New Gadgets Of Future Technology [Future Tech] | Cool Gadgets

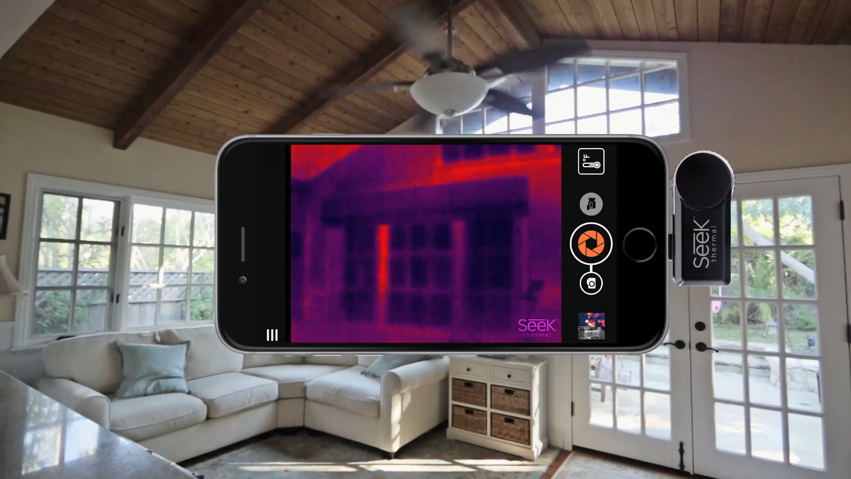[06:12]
Yes, up to approximately 2,000 feet away. While you could use the gadget in any way you please, Seek recommends using it to track game while hunting.
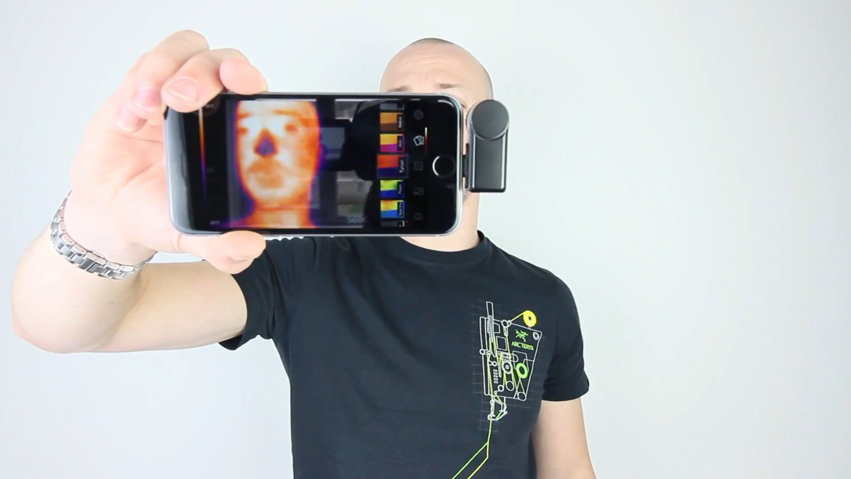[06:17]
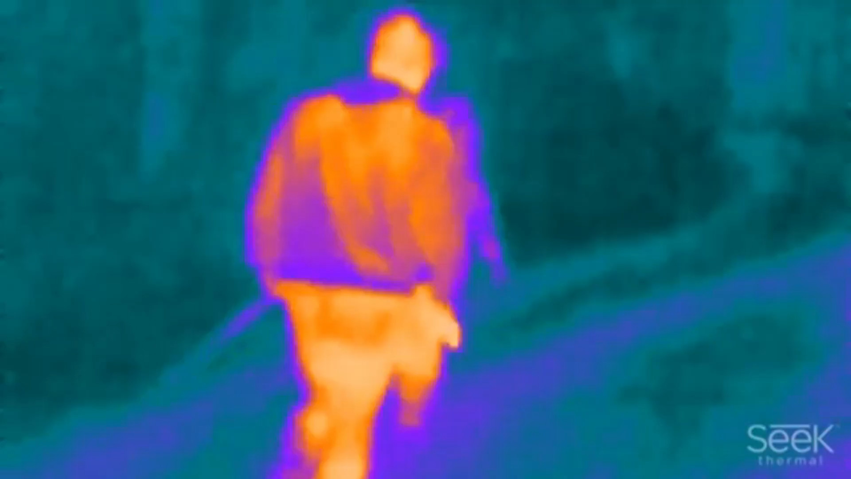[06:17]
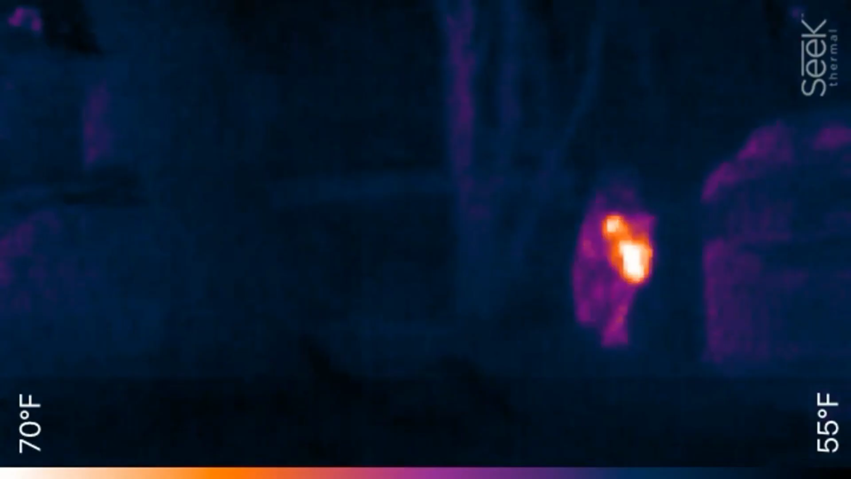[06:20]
On screen: scale top 70°F, scale bottom 55°F
Or maybe scan your campsite for any dangerous animals before turning in.
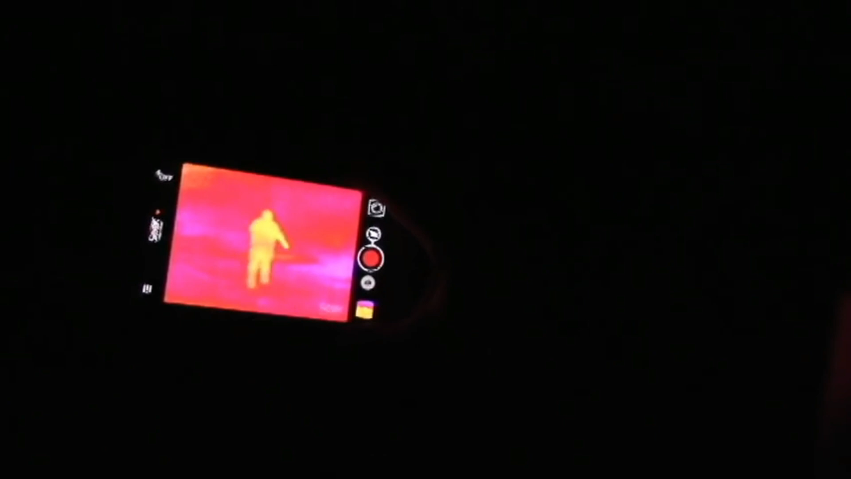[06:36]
It is recommended for hikers, boaters, hunters, campers, and homeowners.
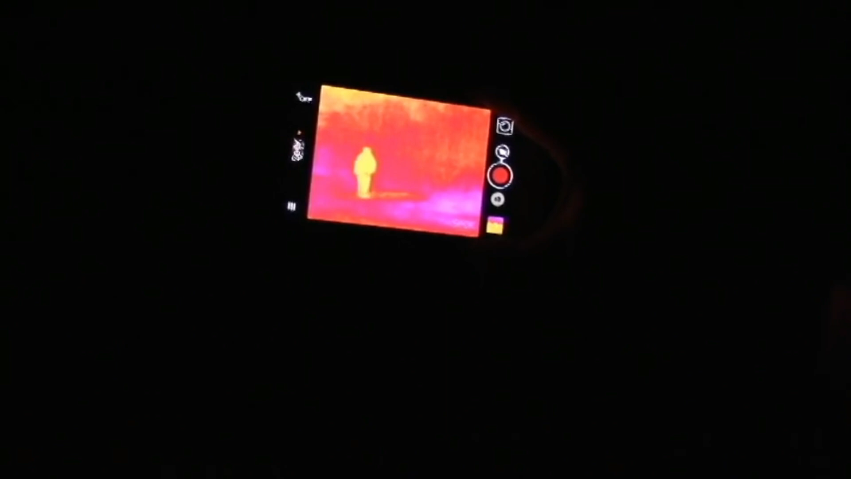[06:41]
And to your advantage, it also comes with a waterproof case.
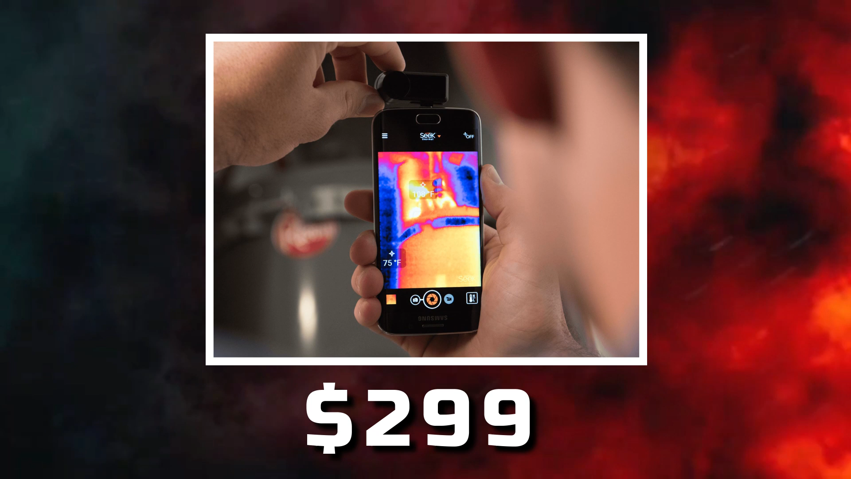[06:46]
At only $299, you could start living your dream with a sleek thermal XR camera on your iPhone.